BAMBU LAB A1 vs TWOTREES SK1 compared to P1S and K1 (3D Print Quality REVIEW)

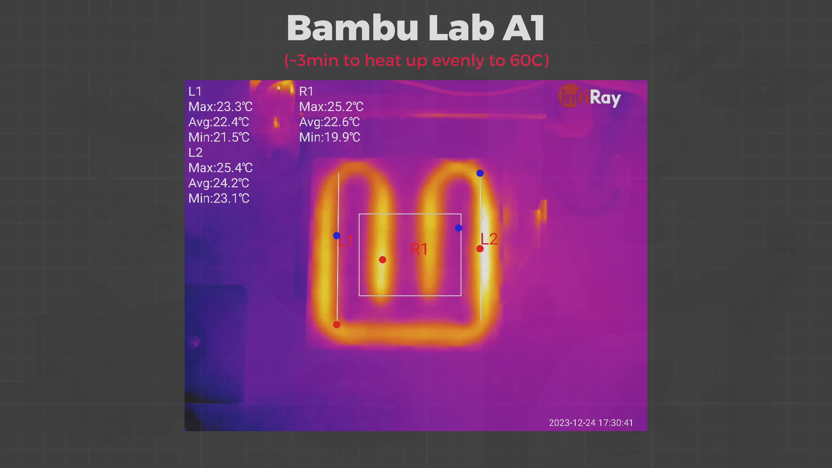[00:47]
I like to start by checking how fast and evenly the heat beds of these printers are heating up when printing PLA. First, the A1.
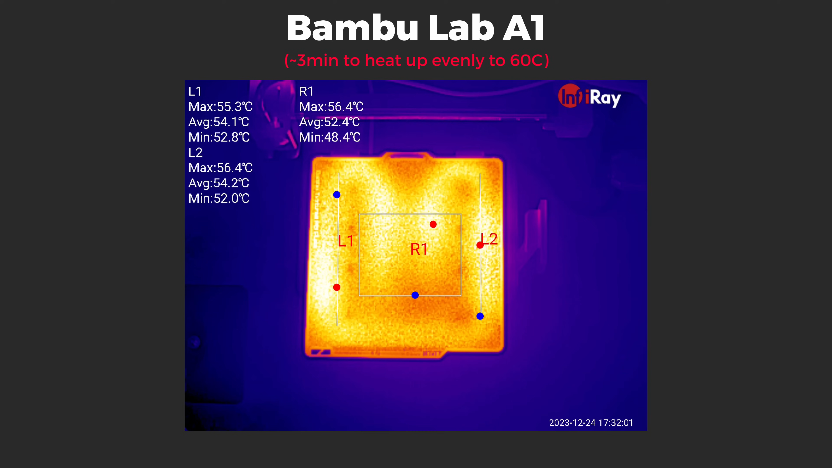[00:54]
It uses a non-traditional but powerful 1kW AC heating solution which is easily visible on the thermal camera.
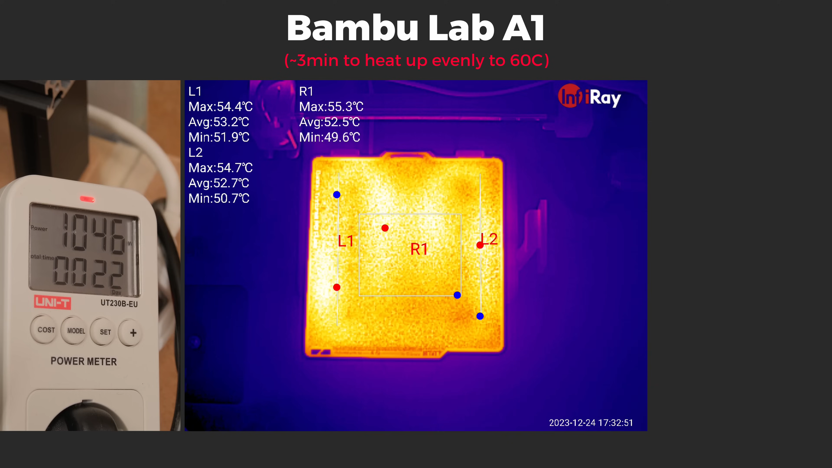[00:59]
This makes the bed heat up very unevenly but it takes only around 3 minutes for the heat to spread equally with around 5 degree difference in the surface temperature.
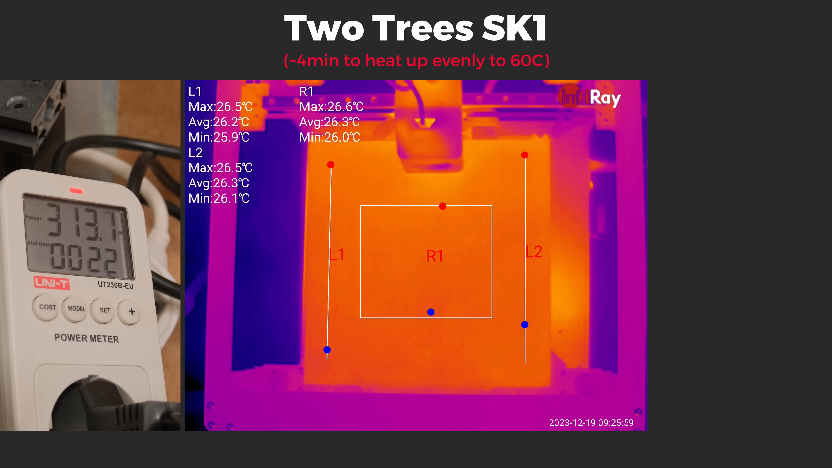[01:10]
Meanwhile the SK-1 bed consumes 300W. It uses a traditional DC heating pad that makes the heating process very evenly spread and it only takes around 1 minute longer compared to the A1.
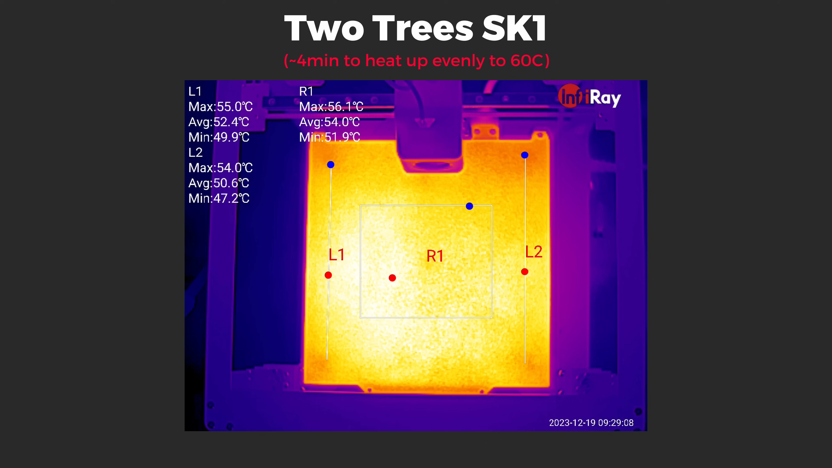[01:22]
Temperatures across the surface of the bed are pretty even but it had one current that contributed to around 8 degree difference.
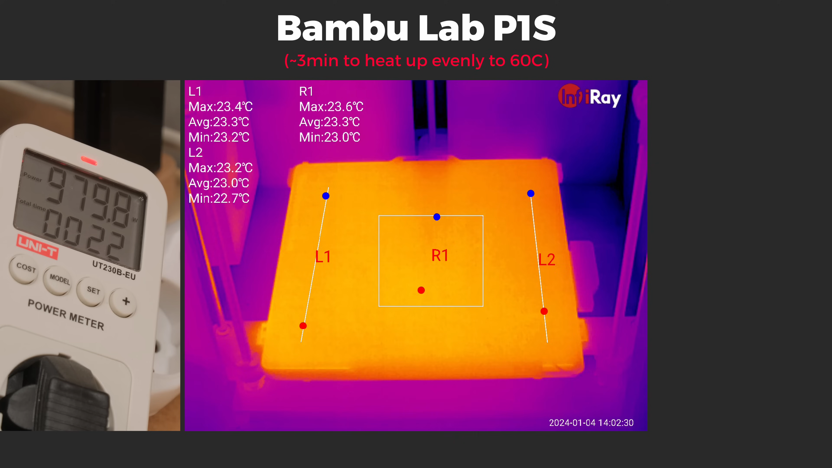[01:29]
The P1S has 1kW AC heating solution that heats up evenly and it takes around 3 minutes for the heat to spread with around 6 degree difference.
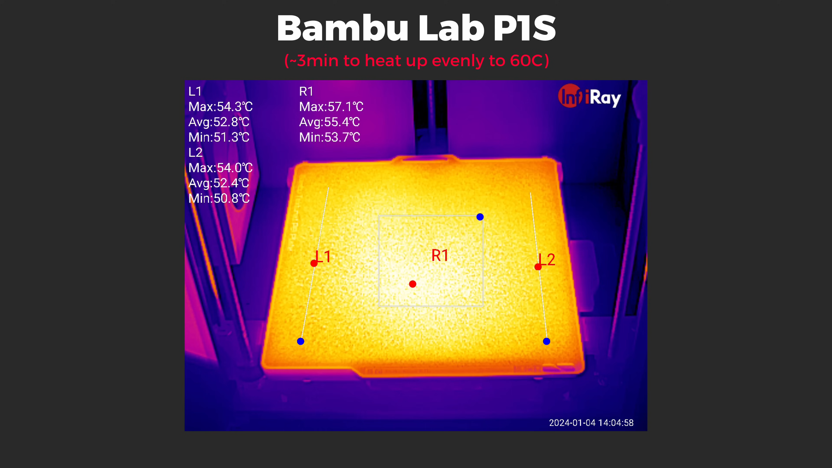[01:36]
Same as SK-1, K1 uses a DC heating pad that draws around 300W and heats up very fast at
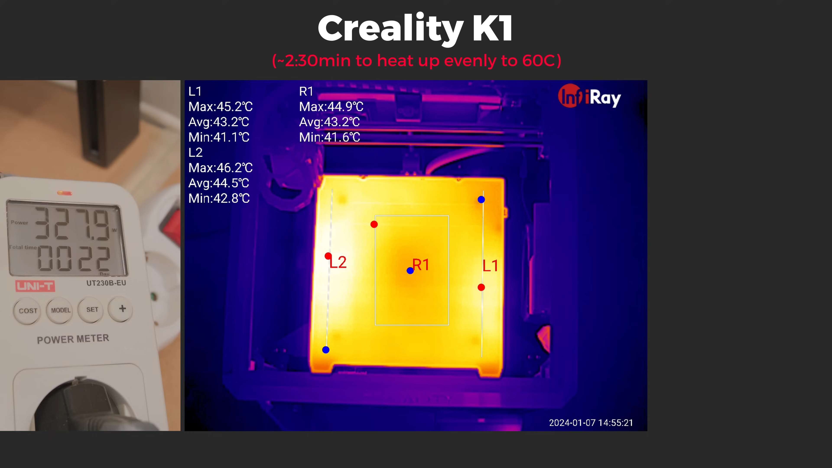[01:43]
only 2.5 minutes with a 4 degree difference in surface temperature.